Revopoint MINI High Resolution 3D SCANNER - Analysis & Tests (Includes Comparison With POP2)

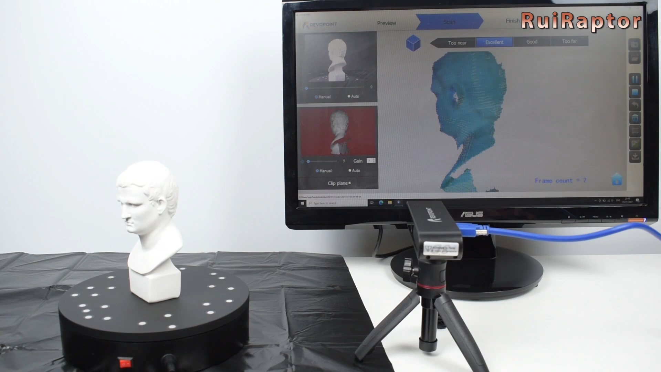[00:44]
So, it's not the first time that we do review videos of scanners from Revopoint. First, we covered the pop back in January of 2021,
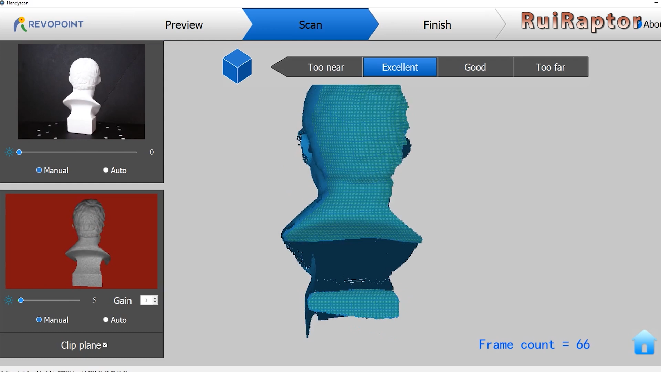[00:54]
and in January of 2022, we covered the pop 2.
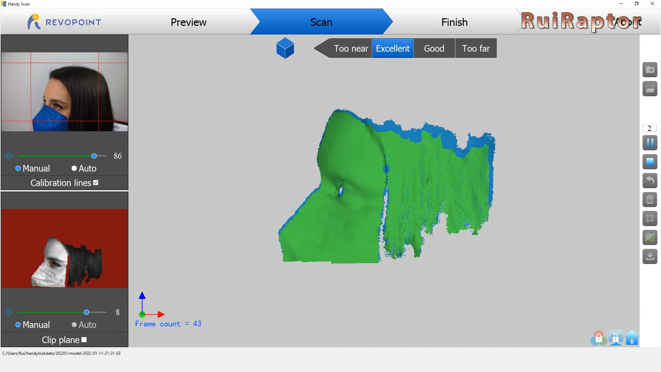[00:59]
If you haven't seen those videos yet, check the video description below for the links.
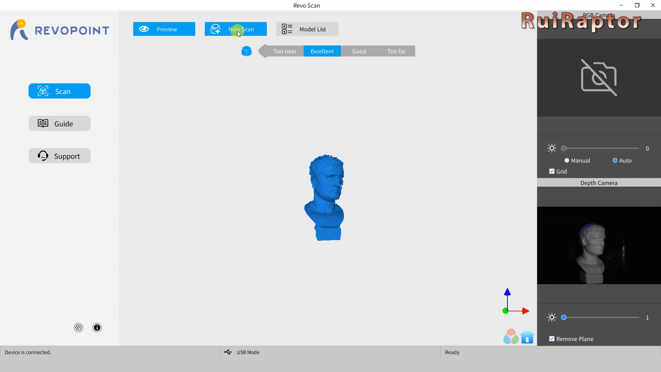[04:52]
and the button to access all the models that have been scanned already. At the bottom, we have a small settings button. And here we can change the language, the folder destination for the projects,
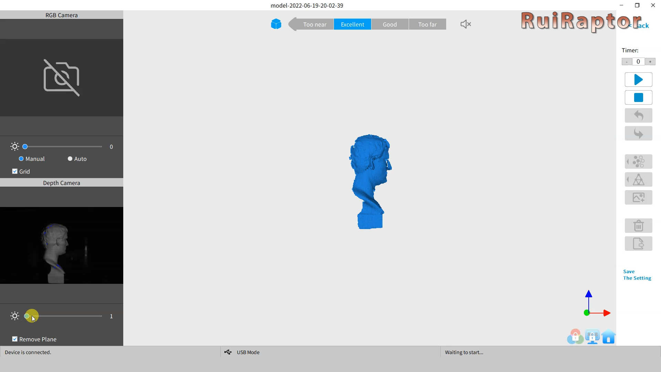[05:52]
Before starting the scan, we need to adjust the light with the slider.
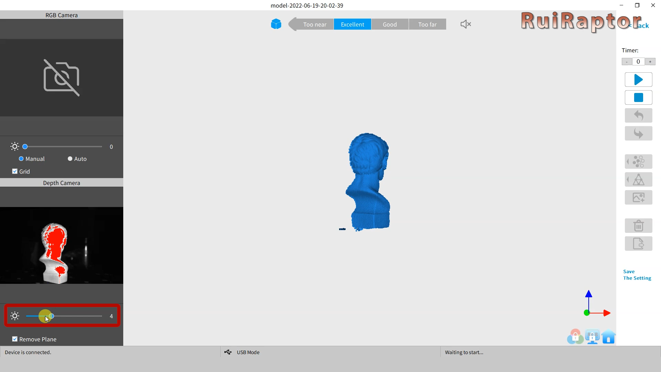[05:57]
The red area means that it's overexposed.
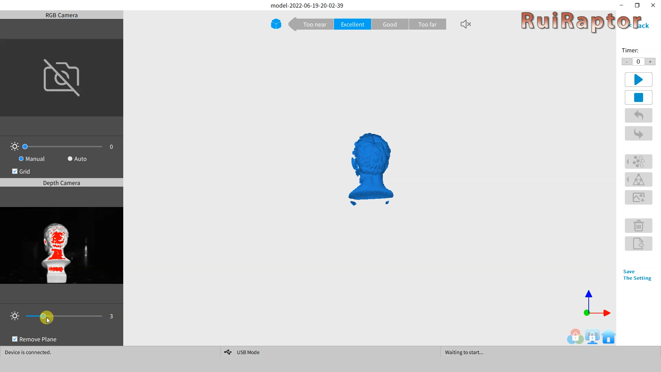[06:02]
We can also select the Remove Plane so that the surface underneath the model is ignored.
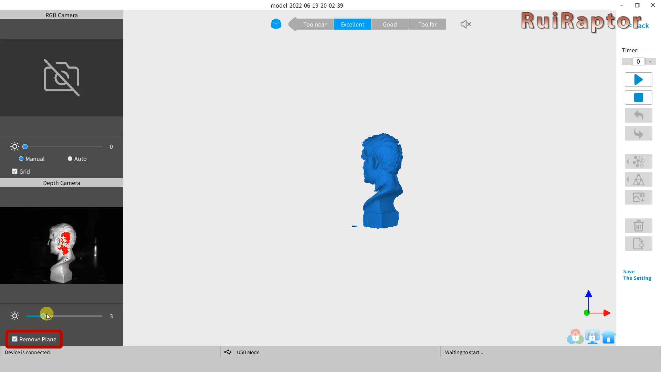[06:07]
At the top is the distance indication.
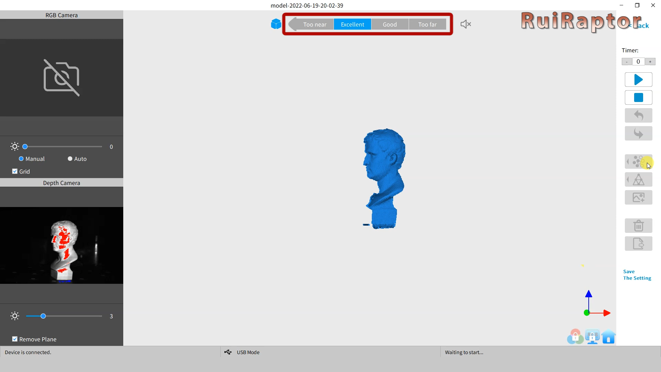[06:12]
We want to place the scanner at a distance from the model, where we get the excellent mark.
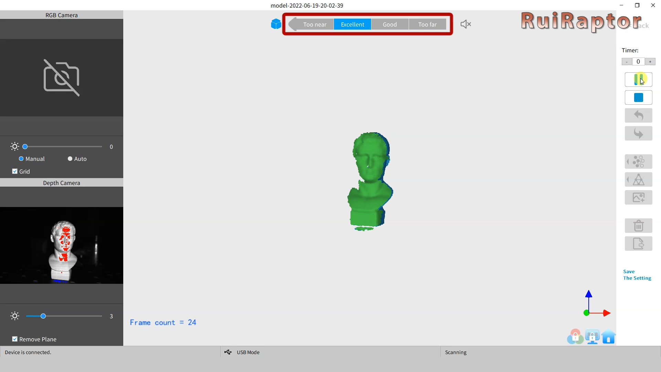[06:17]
At the right side, we have the timer. This is just a countdown for the scanning to start after pressing the Start button.
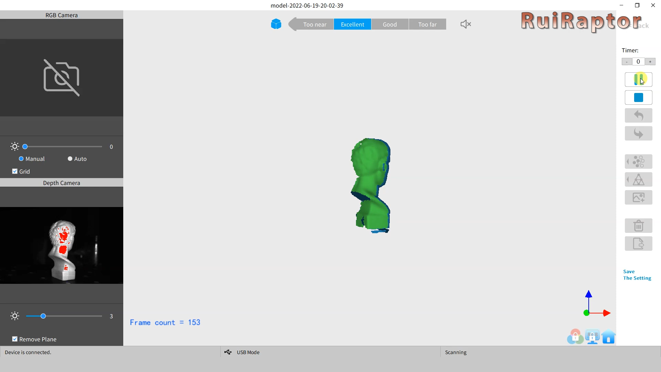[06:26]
We have it at zero, so the scanning starts as soon as we hit the Start button.
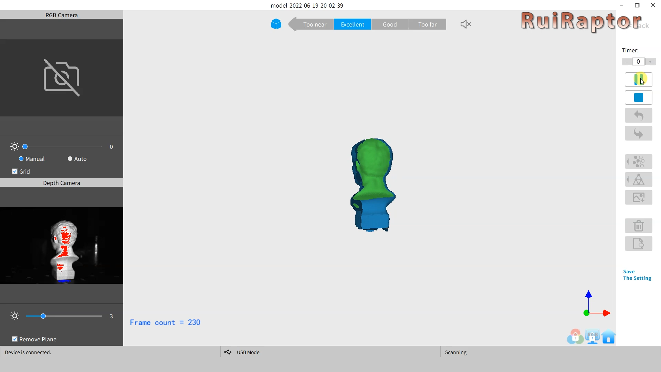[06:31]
The green area shows what the scanner is actually capturing. It's also possible to pause the scan and change the orientation of the model,
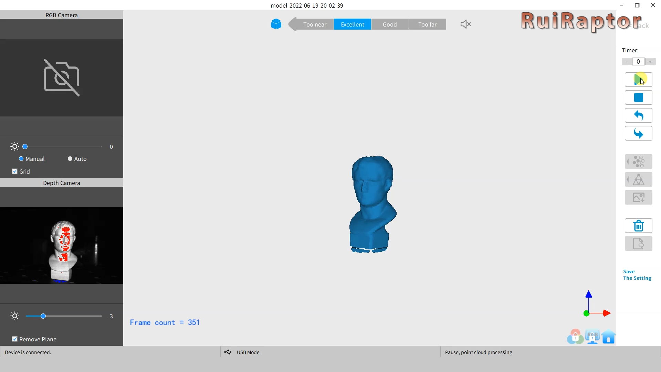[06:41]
so that we can capture all the angles of the model.
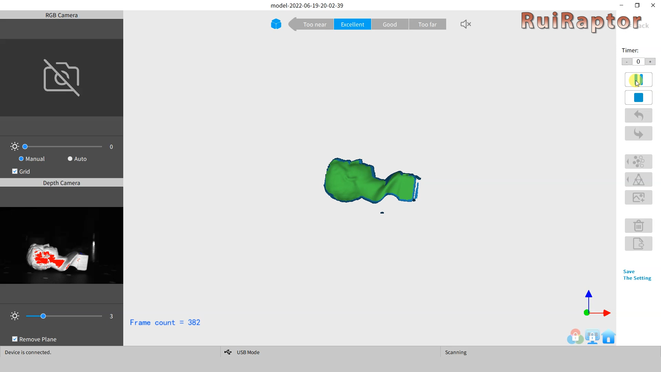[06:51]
The software can recognize it and match the orientation.
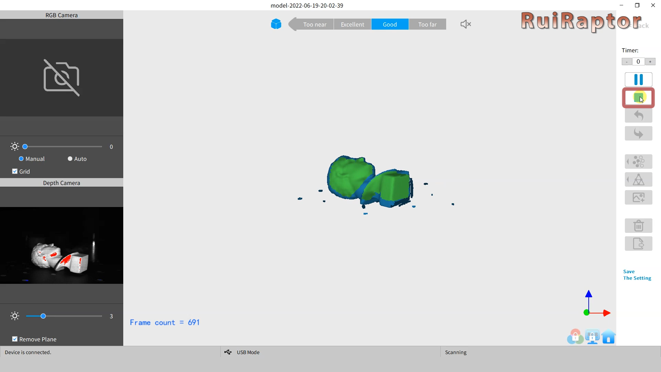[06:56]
When done, we hit Stop and then Complete. The next step is to fuse the print cloud.
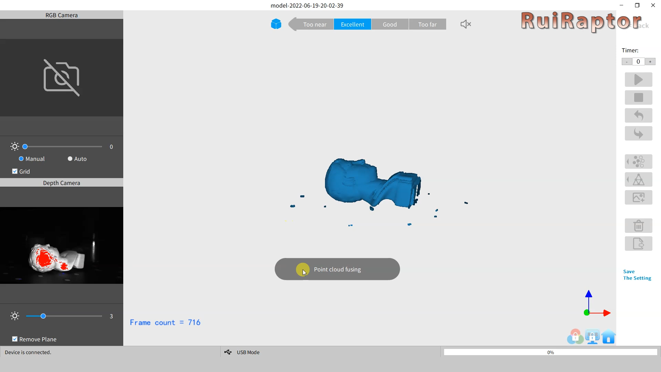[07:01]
We can set it up to start the process when we select Complete. And here is the model.
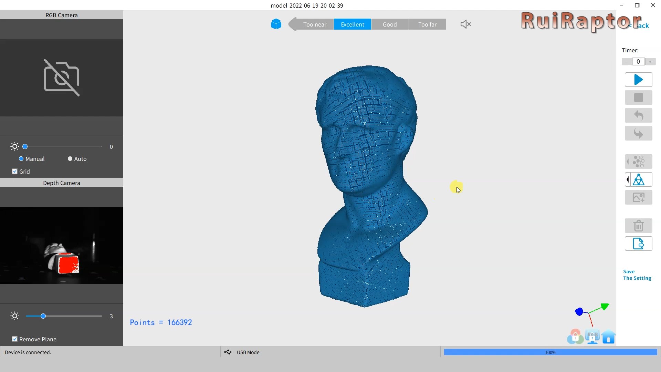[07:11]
We can save it as is in PLY or OBJ format.